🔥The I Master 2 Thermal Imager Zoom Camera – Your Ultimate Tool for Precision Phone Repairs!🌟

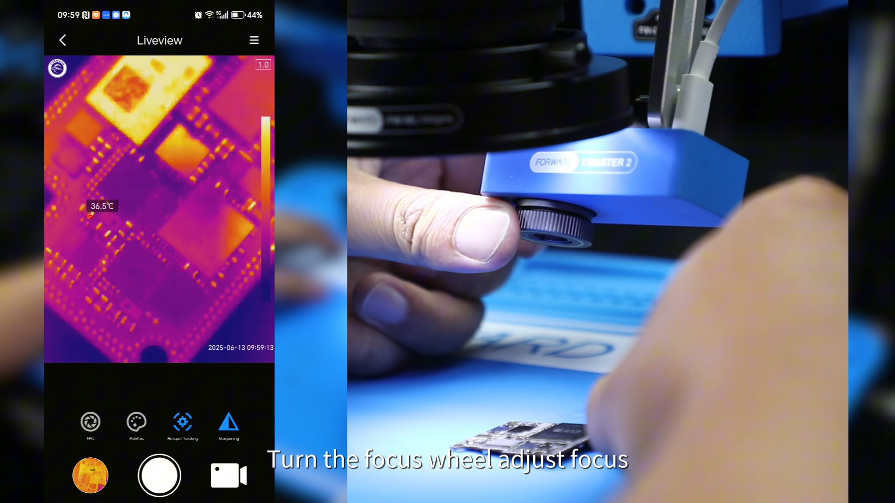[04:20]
On screen: spot 36.5°C
Turn the focus wheel, adjust focus.
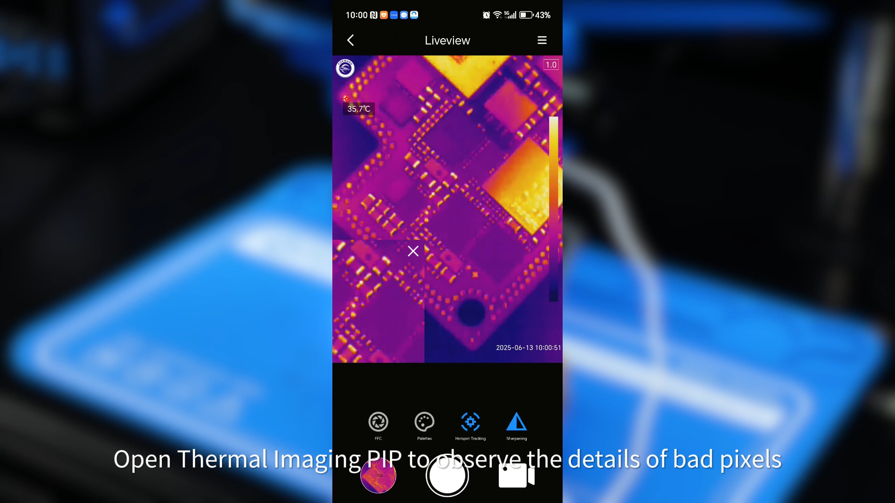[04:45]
Turn on visible light pip to watch the phone camera screen.